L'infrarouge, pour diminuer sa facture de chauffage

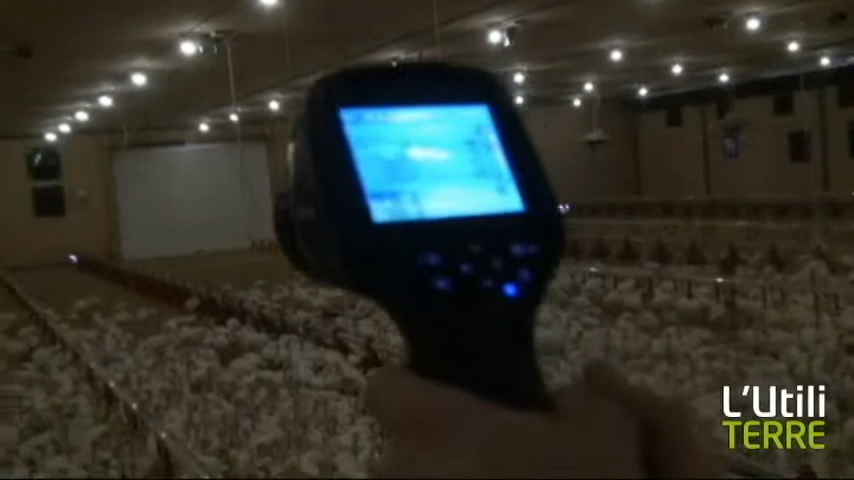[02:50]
on peut voir l'effet de radiation des couveuses sur le plancher.
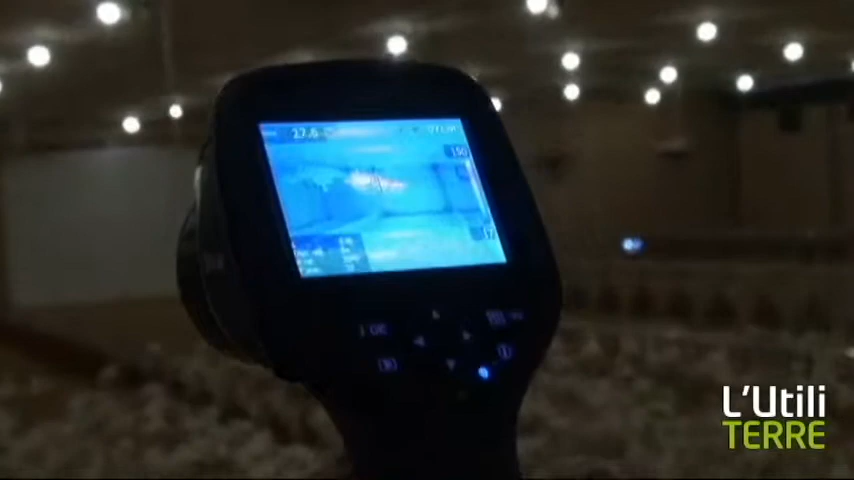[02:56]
Donc, on peut voir qu'il y a finalement un rond au sol qui a une température plus élevée.
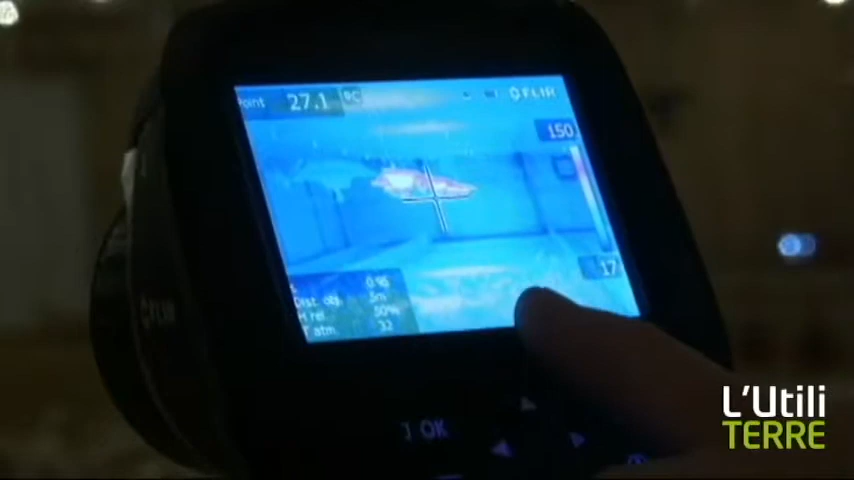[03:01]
On screen: spot 27.1°C
Donc, on peut voir ici une température, la couleur qui est un petit peu jaune-verte, qui indique une température plus élevée au sol, directement en dessous de la couveuse.
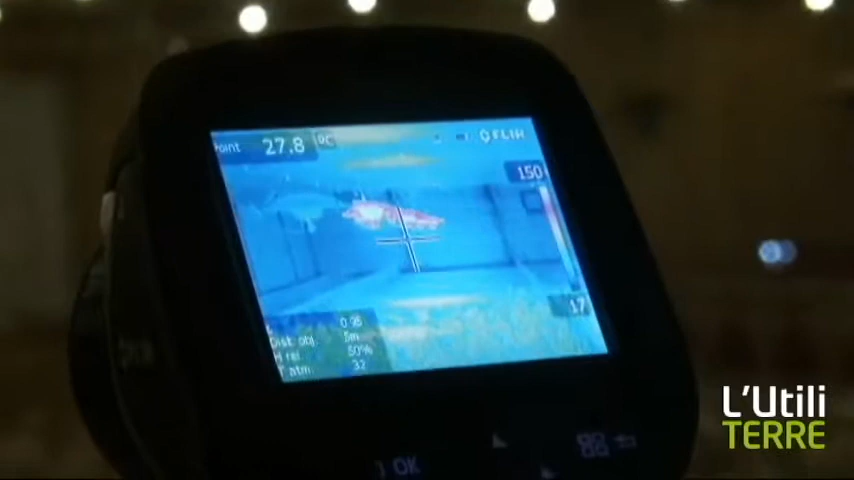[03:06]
Et on peut voir le même phénomène qui se passe finalement au plafond.
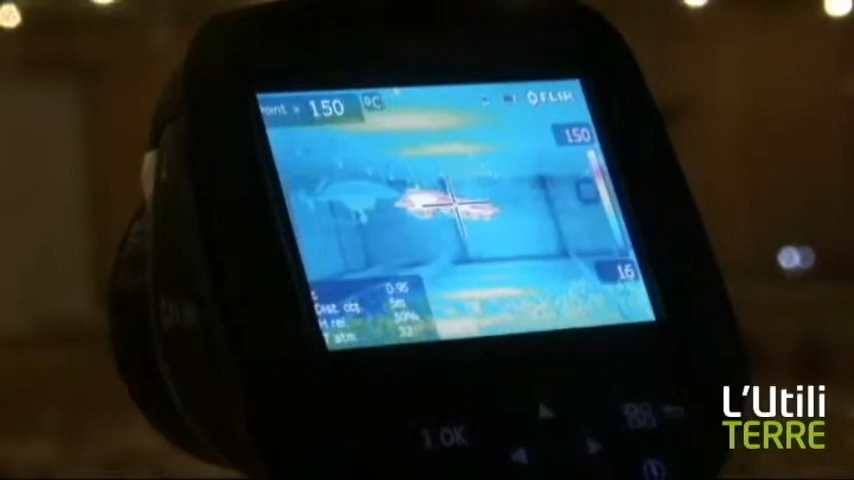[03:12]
On a une température plus élevée directement au-dessus de la couveuse. Donc, c'est l'effet de radiation des couveuses qui permet de diriger la température vers le sol.